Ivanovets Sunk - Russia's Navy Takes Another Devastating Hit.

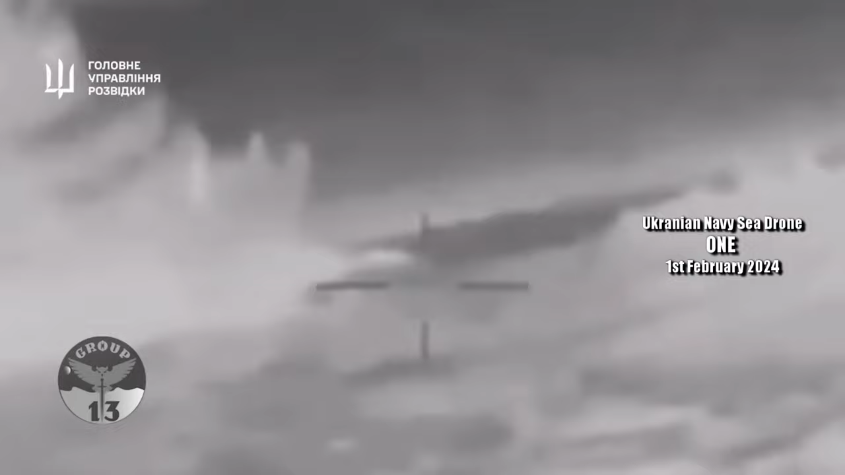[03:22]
the vessel's stern this first drone struck the vessel with 300 kg of
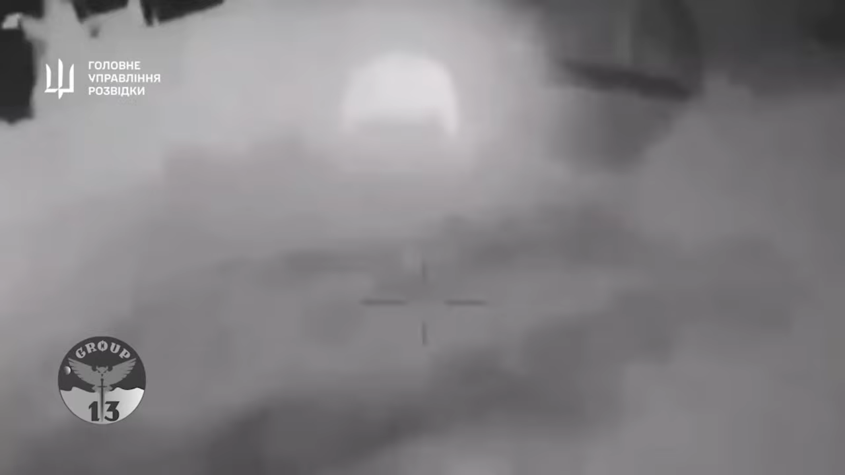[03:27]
explosives very lightly damaging the steering rudder and propeller slowing
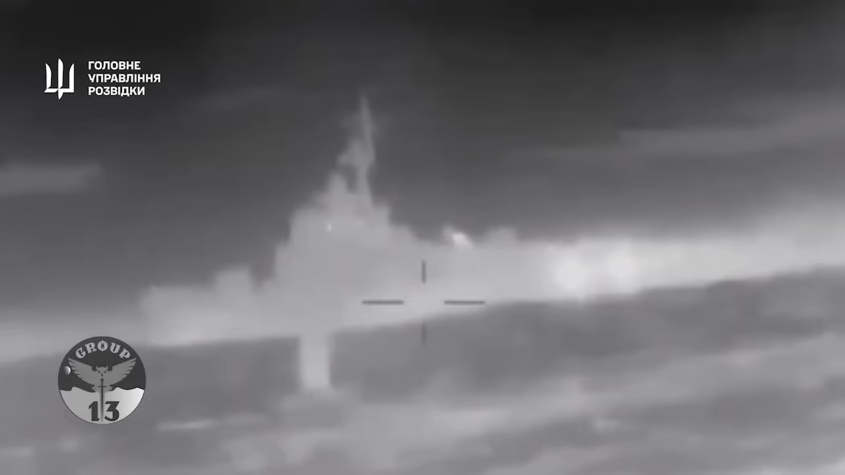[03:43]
maneuvering and weaving from side to side while again targeting the vessel's stern
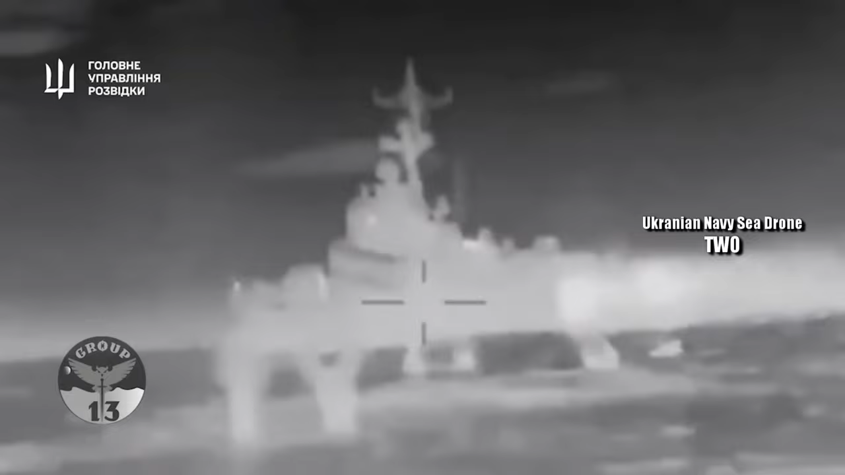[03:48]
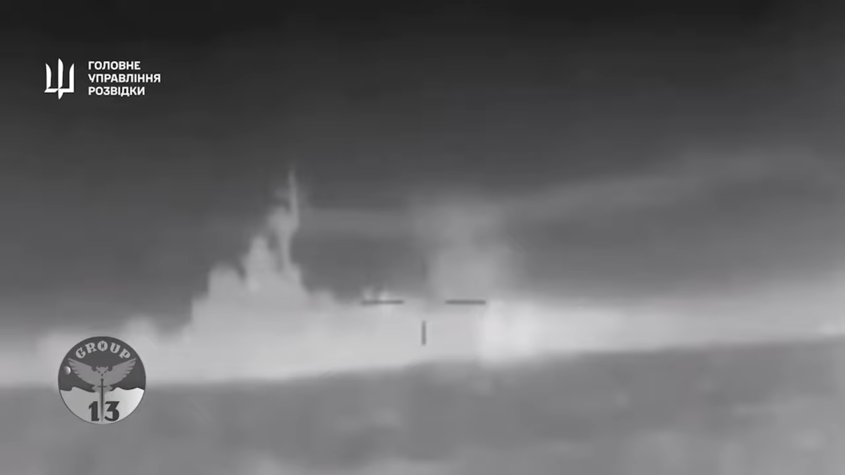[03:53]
at some point a third drone struck and exploded amid ships on the port side leaving a large breach above the breach are two launch tubes each containing a 32
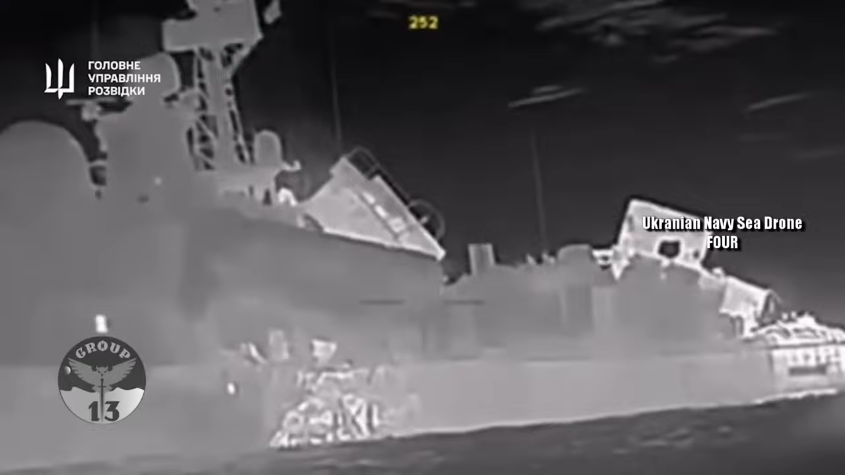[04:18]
minute a fourth sea drone appears making its way to the large breach in the ship's
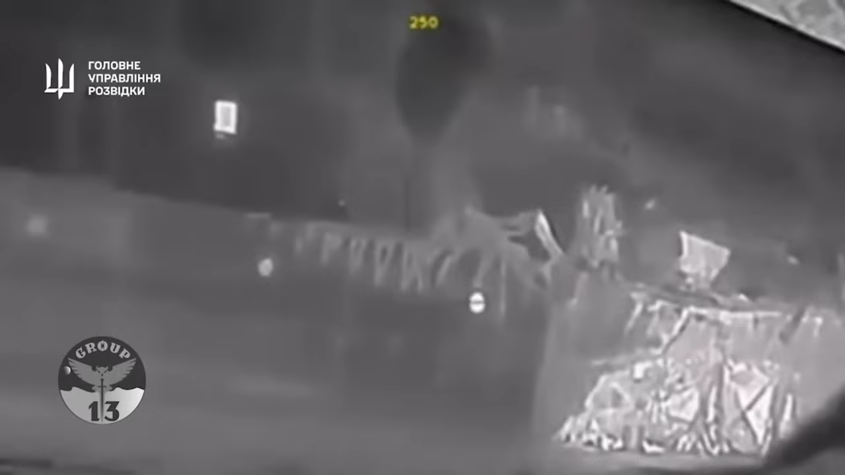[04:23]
hull at speed with no obvious incoming fire it sets a course in an
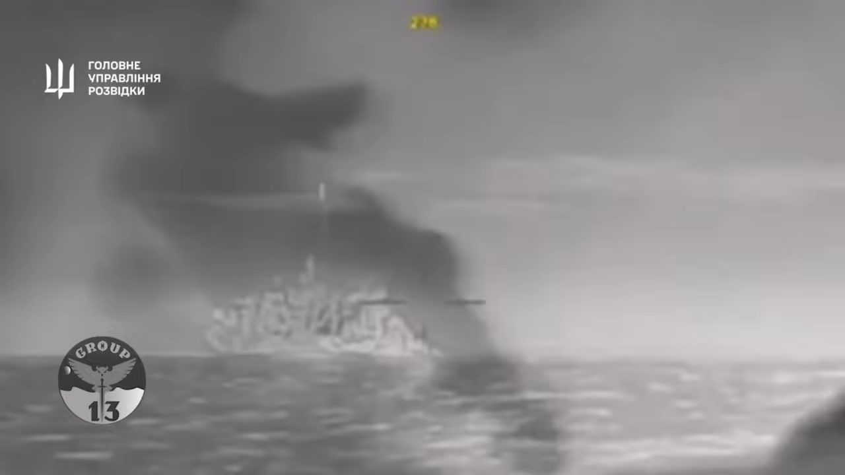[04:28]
almost straight line appearing to almost enter the hull breach it immediately detonates
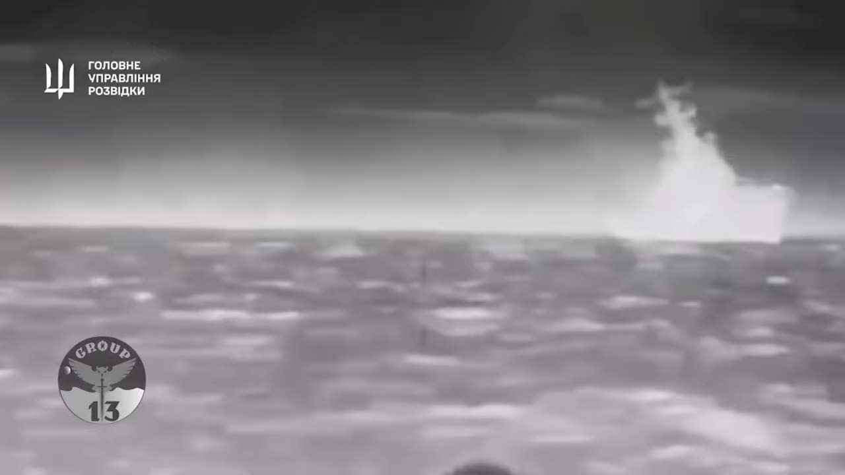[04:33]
a fifth sea drone approaches the corvette now seen listing on the video suddenly cuts to an enormous explosion it's unclear if the fifth drone delivered the
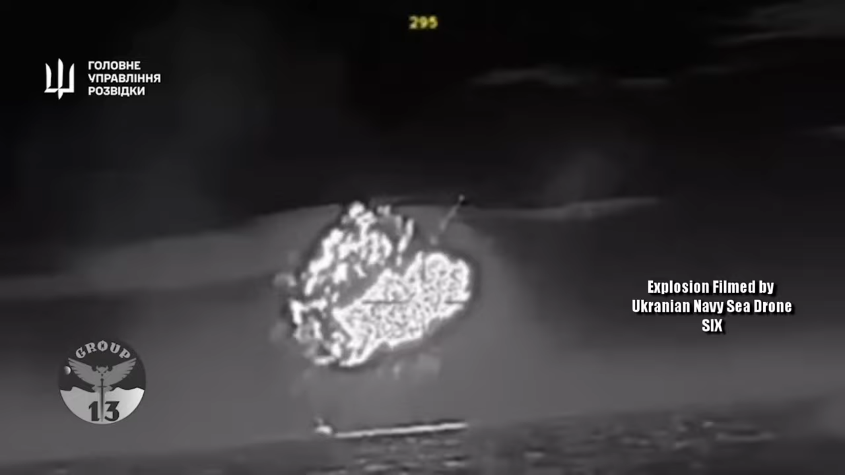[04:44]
fatal blow or whether the ship's munitions exploded the blast was recorded by a sixth sea drone which continued its approach recording the bow of the vessel above
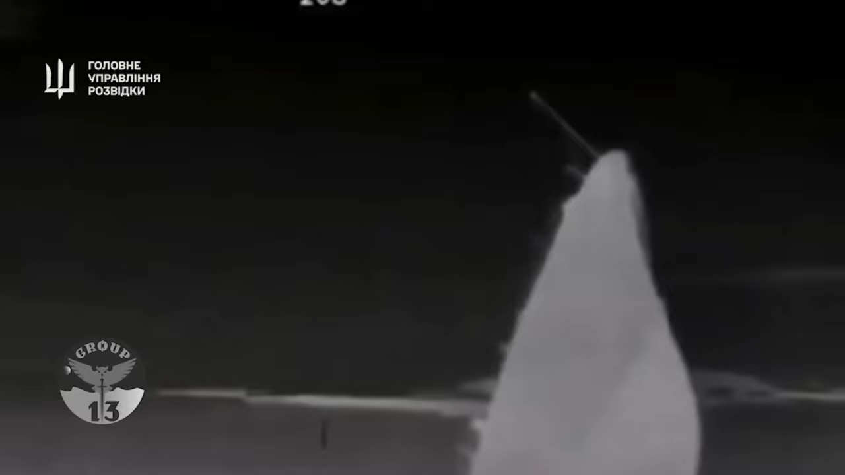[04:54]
the water before it sinks completely there are no visible sightings of any of the 50 crew members that would have been on board at the time